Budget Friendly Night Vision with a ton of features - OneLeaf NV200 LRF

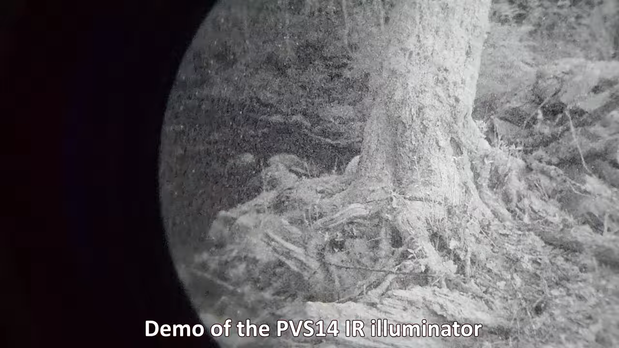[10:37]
to be too useful for that it is nice to have that built-in ir illuminator because again these do take in that ambient light and sort of amplify
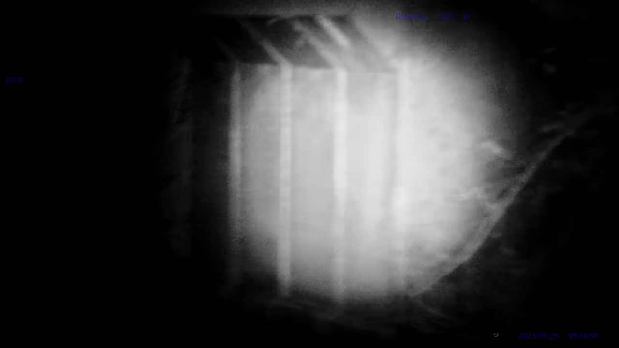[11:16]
illuminator and i'll show that kind of like a video overlay but um yeah it gets very very bright you can really kind of flood things out with that with that ir illuminator it does also have the ability to sort of focus the ir beam which is pretty similar to other sort of like for example a
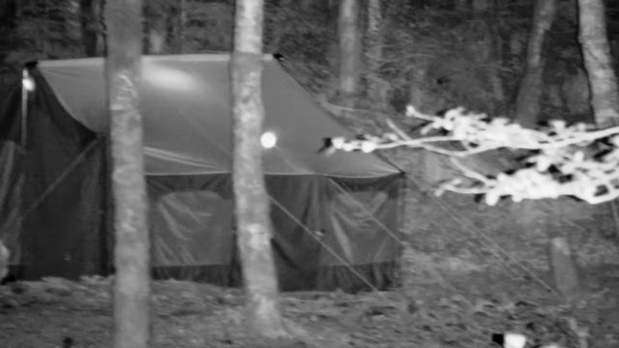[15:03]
it allows you to quickly blow up a certain you know part of the display to make sure
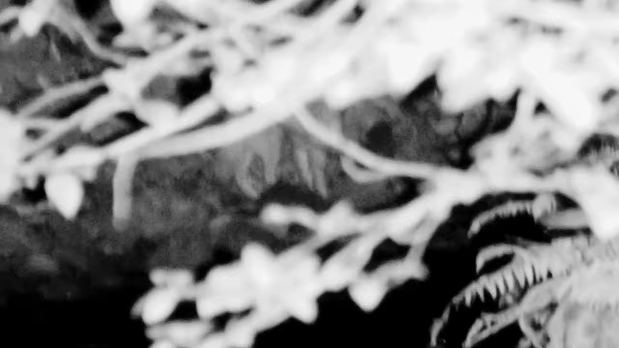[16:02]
so if you do need to push out that magnification to that 20 times it is it's very
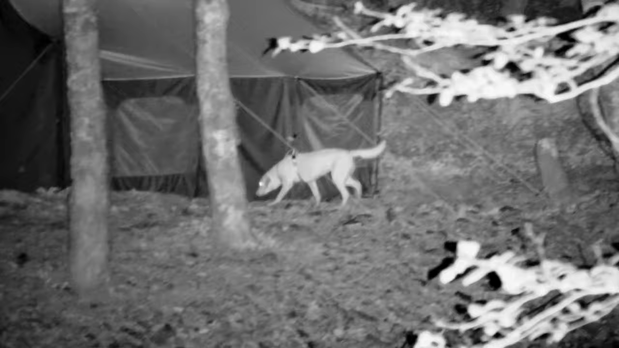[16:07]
simple and you can get there pretty quick if you're trying to you know blow up an image or try
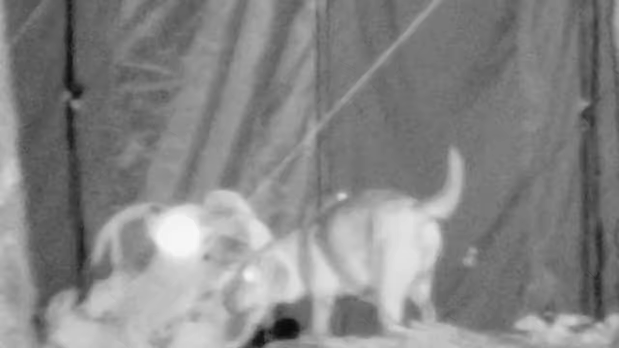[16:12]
and find something or spot something a little bit further out that zoom is very responsive but you can get
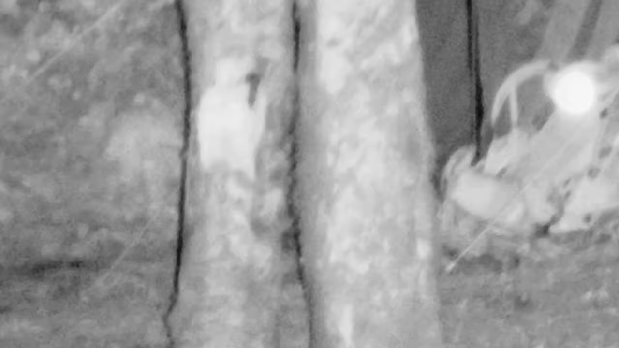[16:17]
there very quick you know spot and observe that for your buddy or you know for yourself